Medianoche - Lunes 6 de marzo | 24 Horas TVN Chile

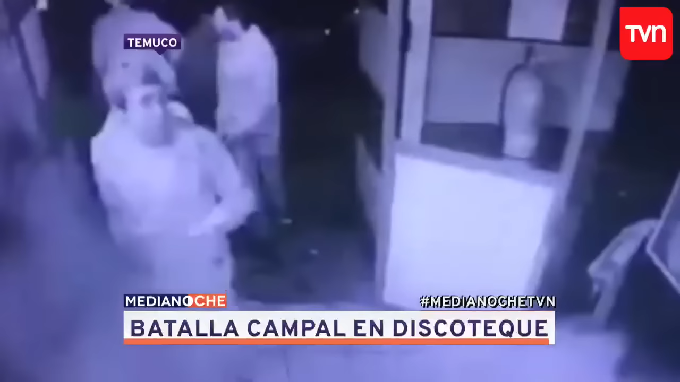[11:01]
Nadie sabe cómo se inició, pero ni los guardias lograron evitar la violenta arremetida de este grupo. Simplemente no pudieron contener las agresiones de estos sujetos que a rostro descubierto y sin medir las consecuencias, atacaron con botellas, piedras y objetos contundentes.
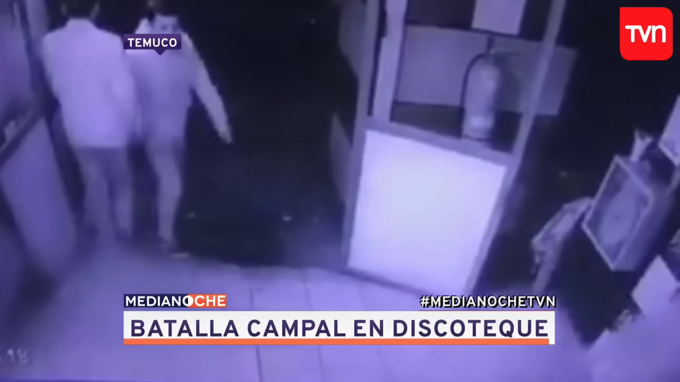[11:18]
Lo que yo pude ver saliendo del baño fue en realidad que venía un tipo todo ensangrentado,
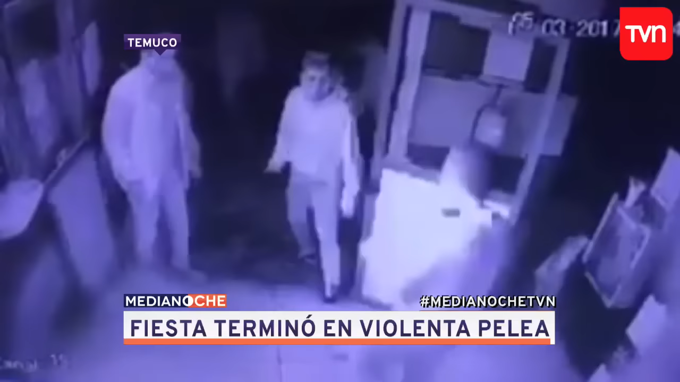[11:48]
Tras ser expulsados del recinto, minutos más tarde tomaron venganza iniciando el incidente. Íbamos saliendo de la disco, como 10 para las 4, y de repente empezamos a ver una trifulca, como a 5 metros de la entrada de la discoteca.